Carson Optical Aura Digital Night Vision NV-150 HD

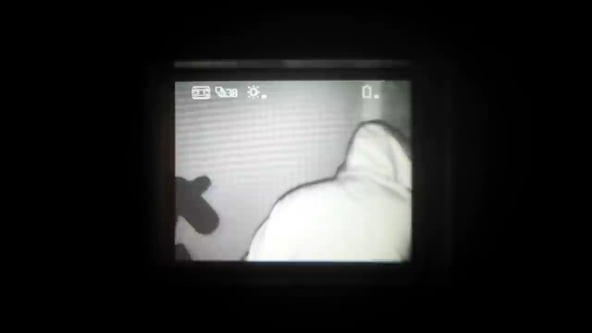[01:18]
With the Aura, you get a crisp image in black and white, and best of all, it's completely digital.